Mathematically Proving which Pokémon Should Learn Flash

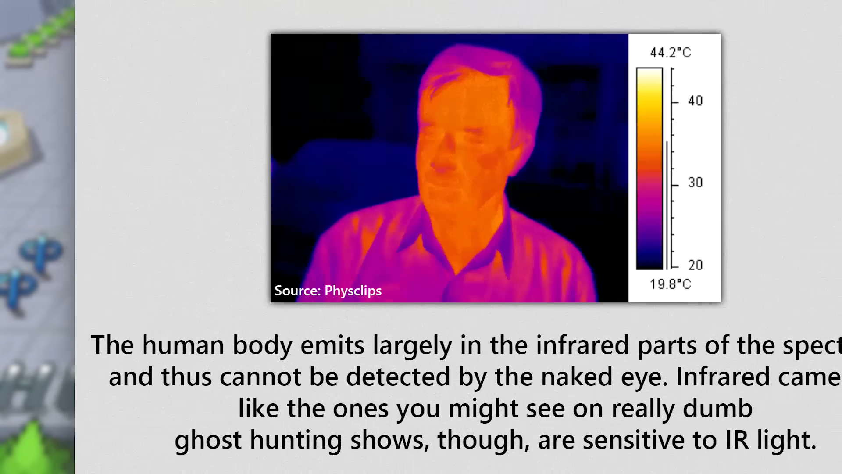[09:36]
On screen: scale top 44.2°C, scale bottom 19.8°C
It's just that on Earth, since most things are at room temperature or cooler,
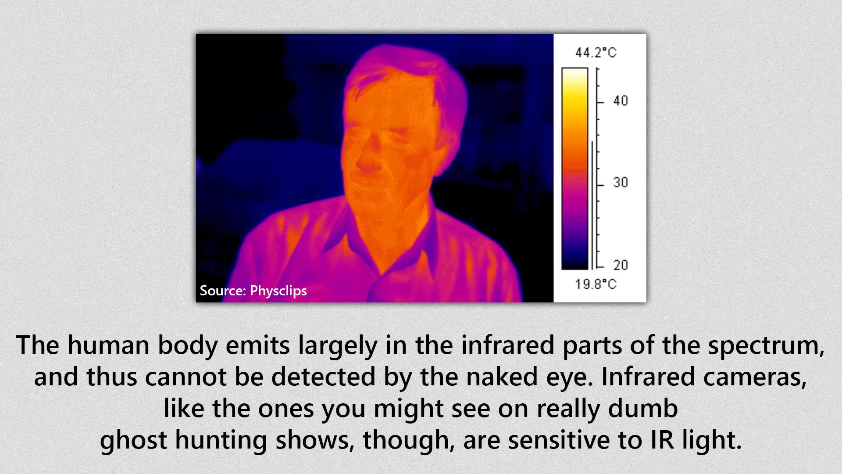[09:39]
On screen: scale top 44.2°C, scale bottom 19.8°C
they only emit in the infrared parts of the spectrum or lower.